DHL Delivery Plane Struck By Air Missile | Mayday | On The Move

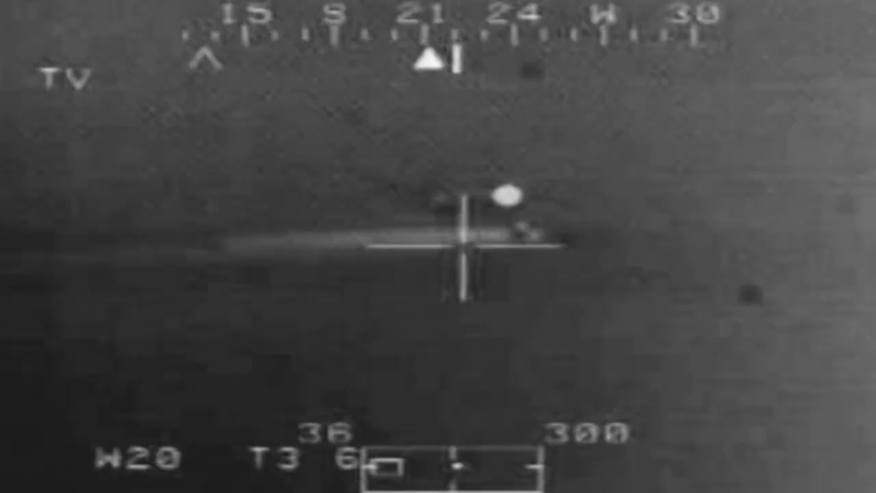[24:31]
This remarkable video, seen here exclusively for the first time, was shot with the infrared heat-sensitive camera of a US Apache attack helicopter.
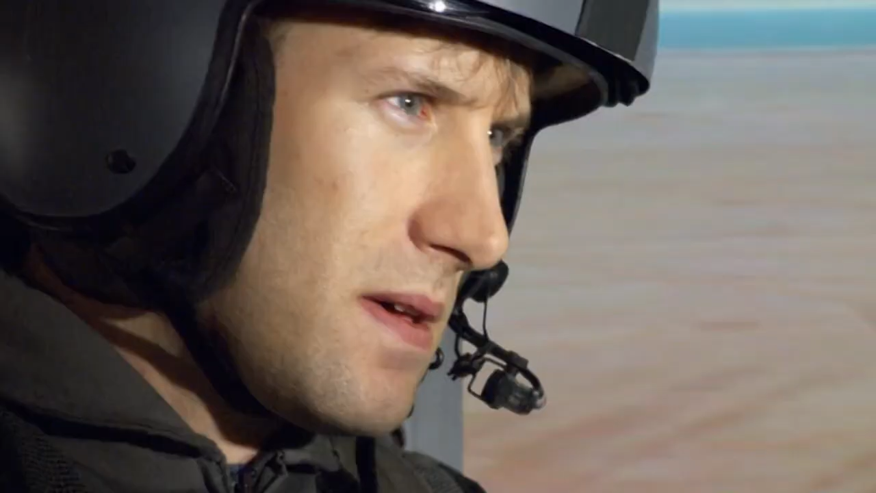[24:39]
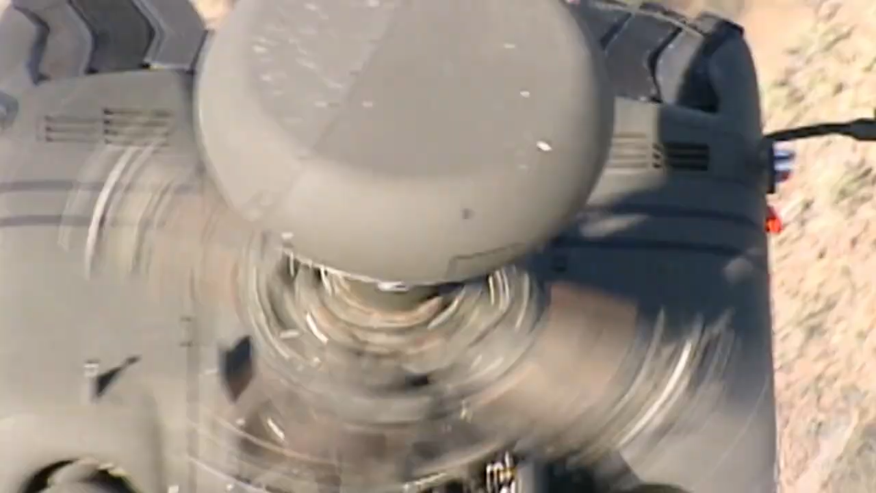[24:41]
Apaches routinely patrol the area around the airport, watching out for terrorists.
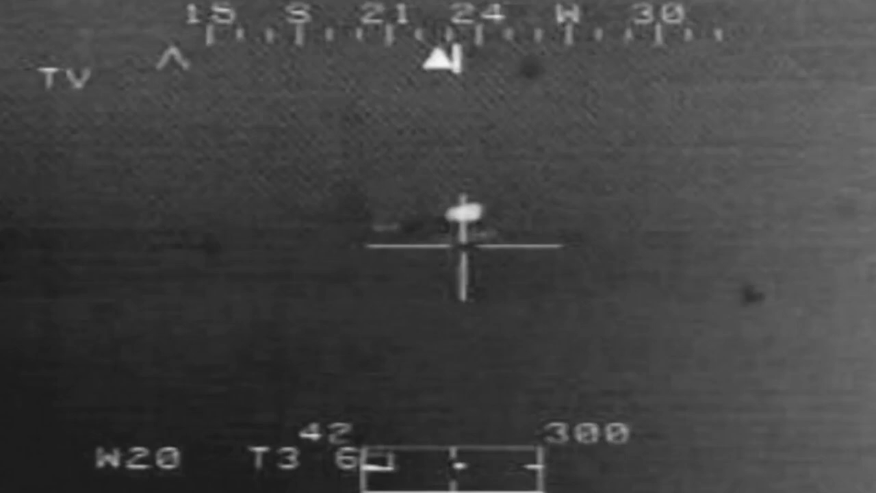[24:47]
Dragon Tower 5-4 down. Roger, 5-4 is observing the aircraft inbound under our sighting system.
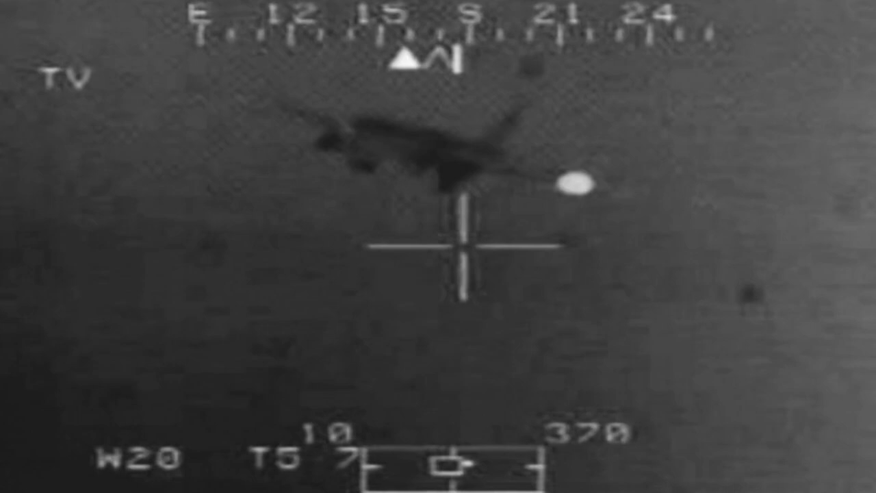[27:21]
You have visual on the sky? No, I'm looking right into he's way out there. Yeah. That's gut-wrenching, man. They're up there doing everything they can.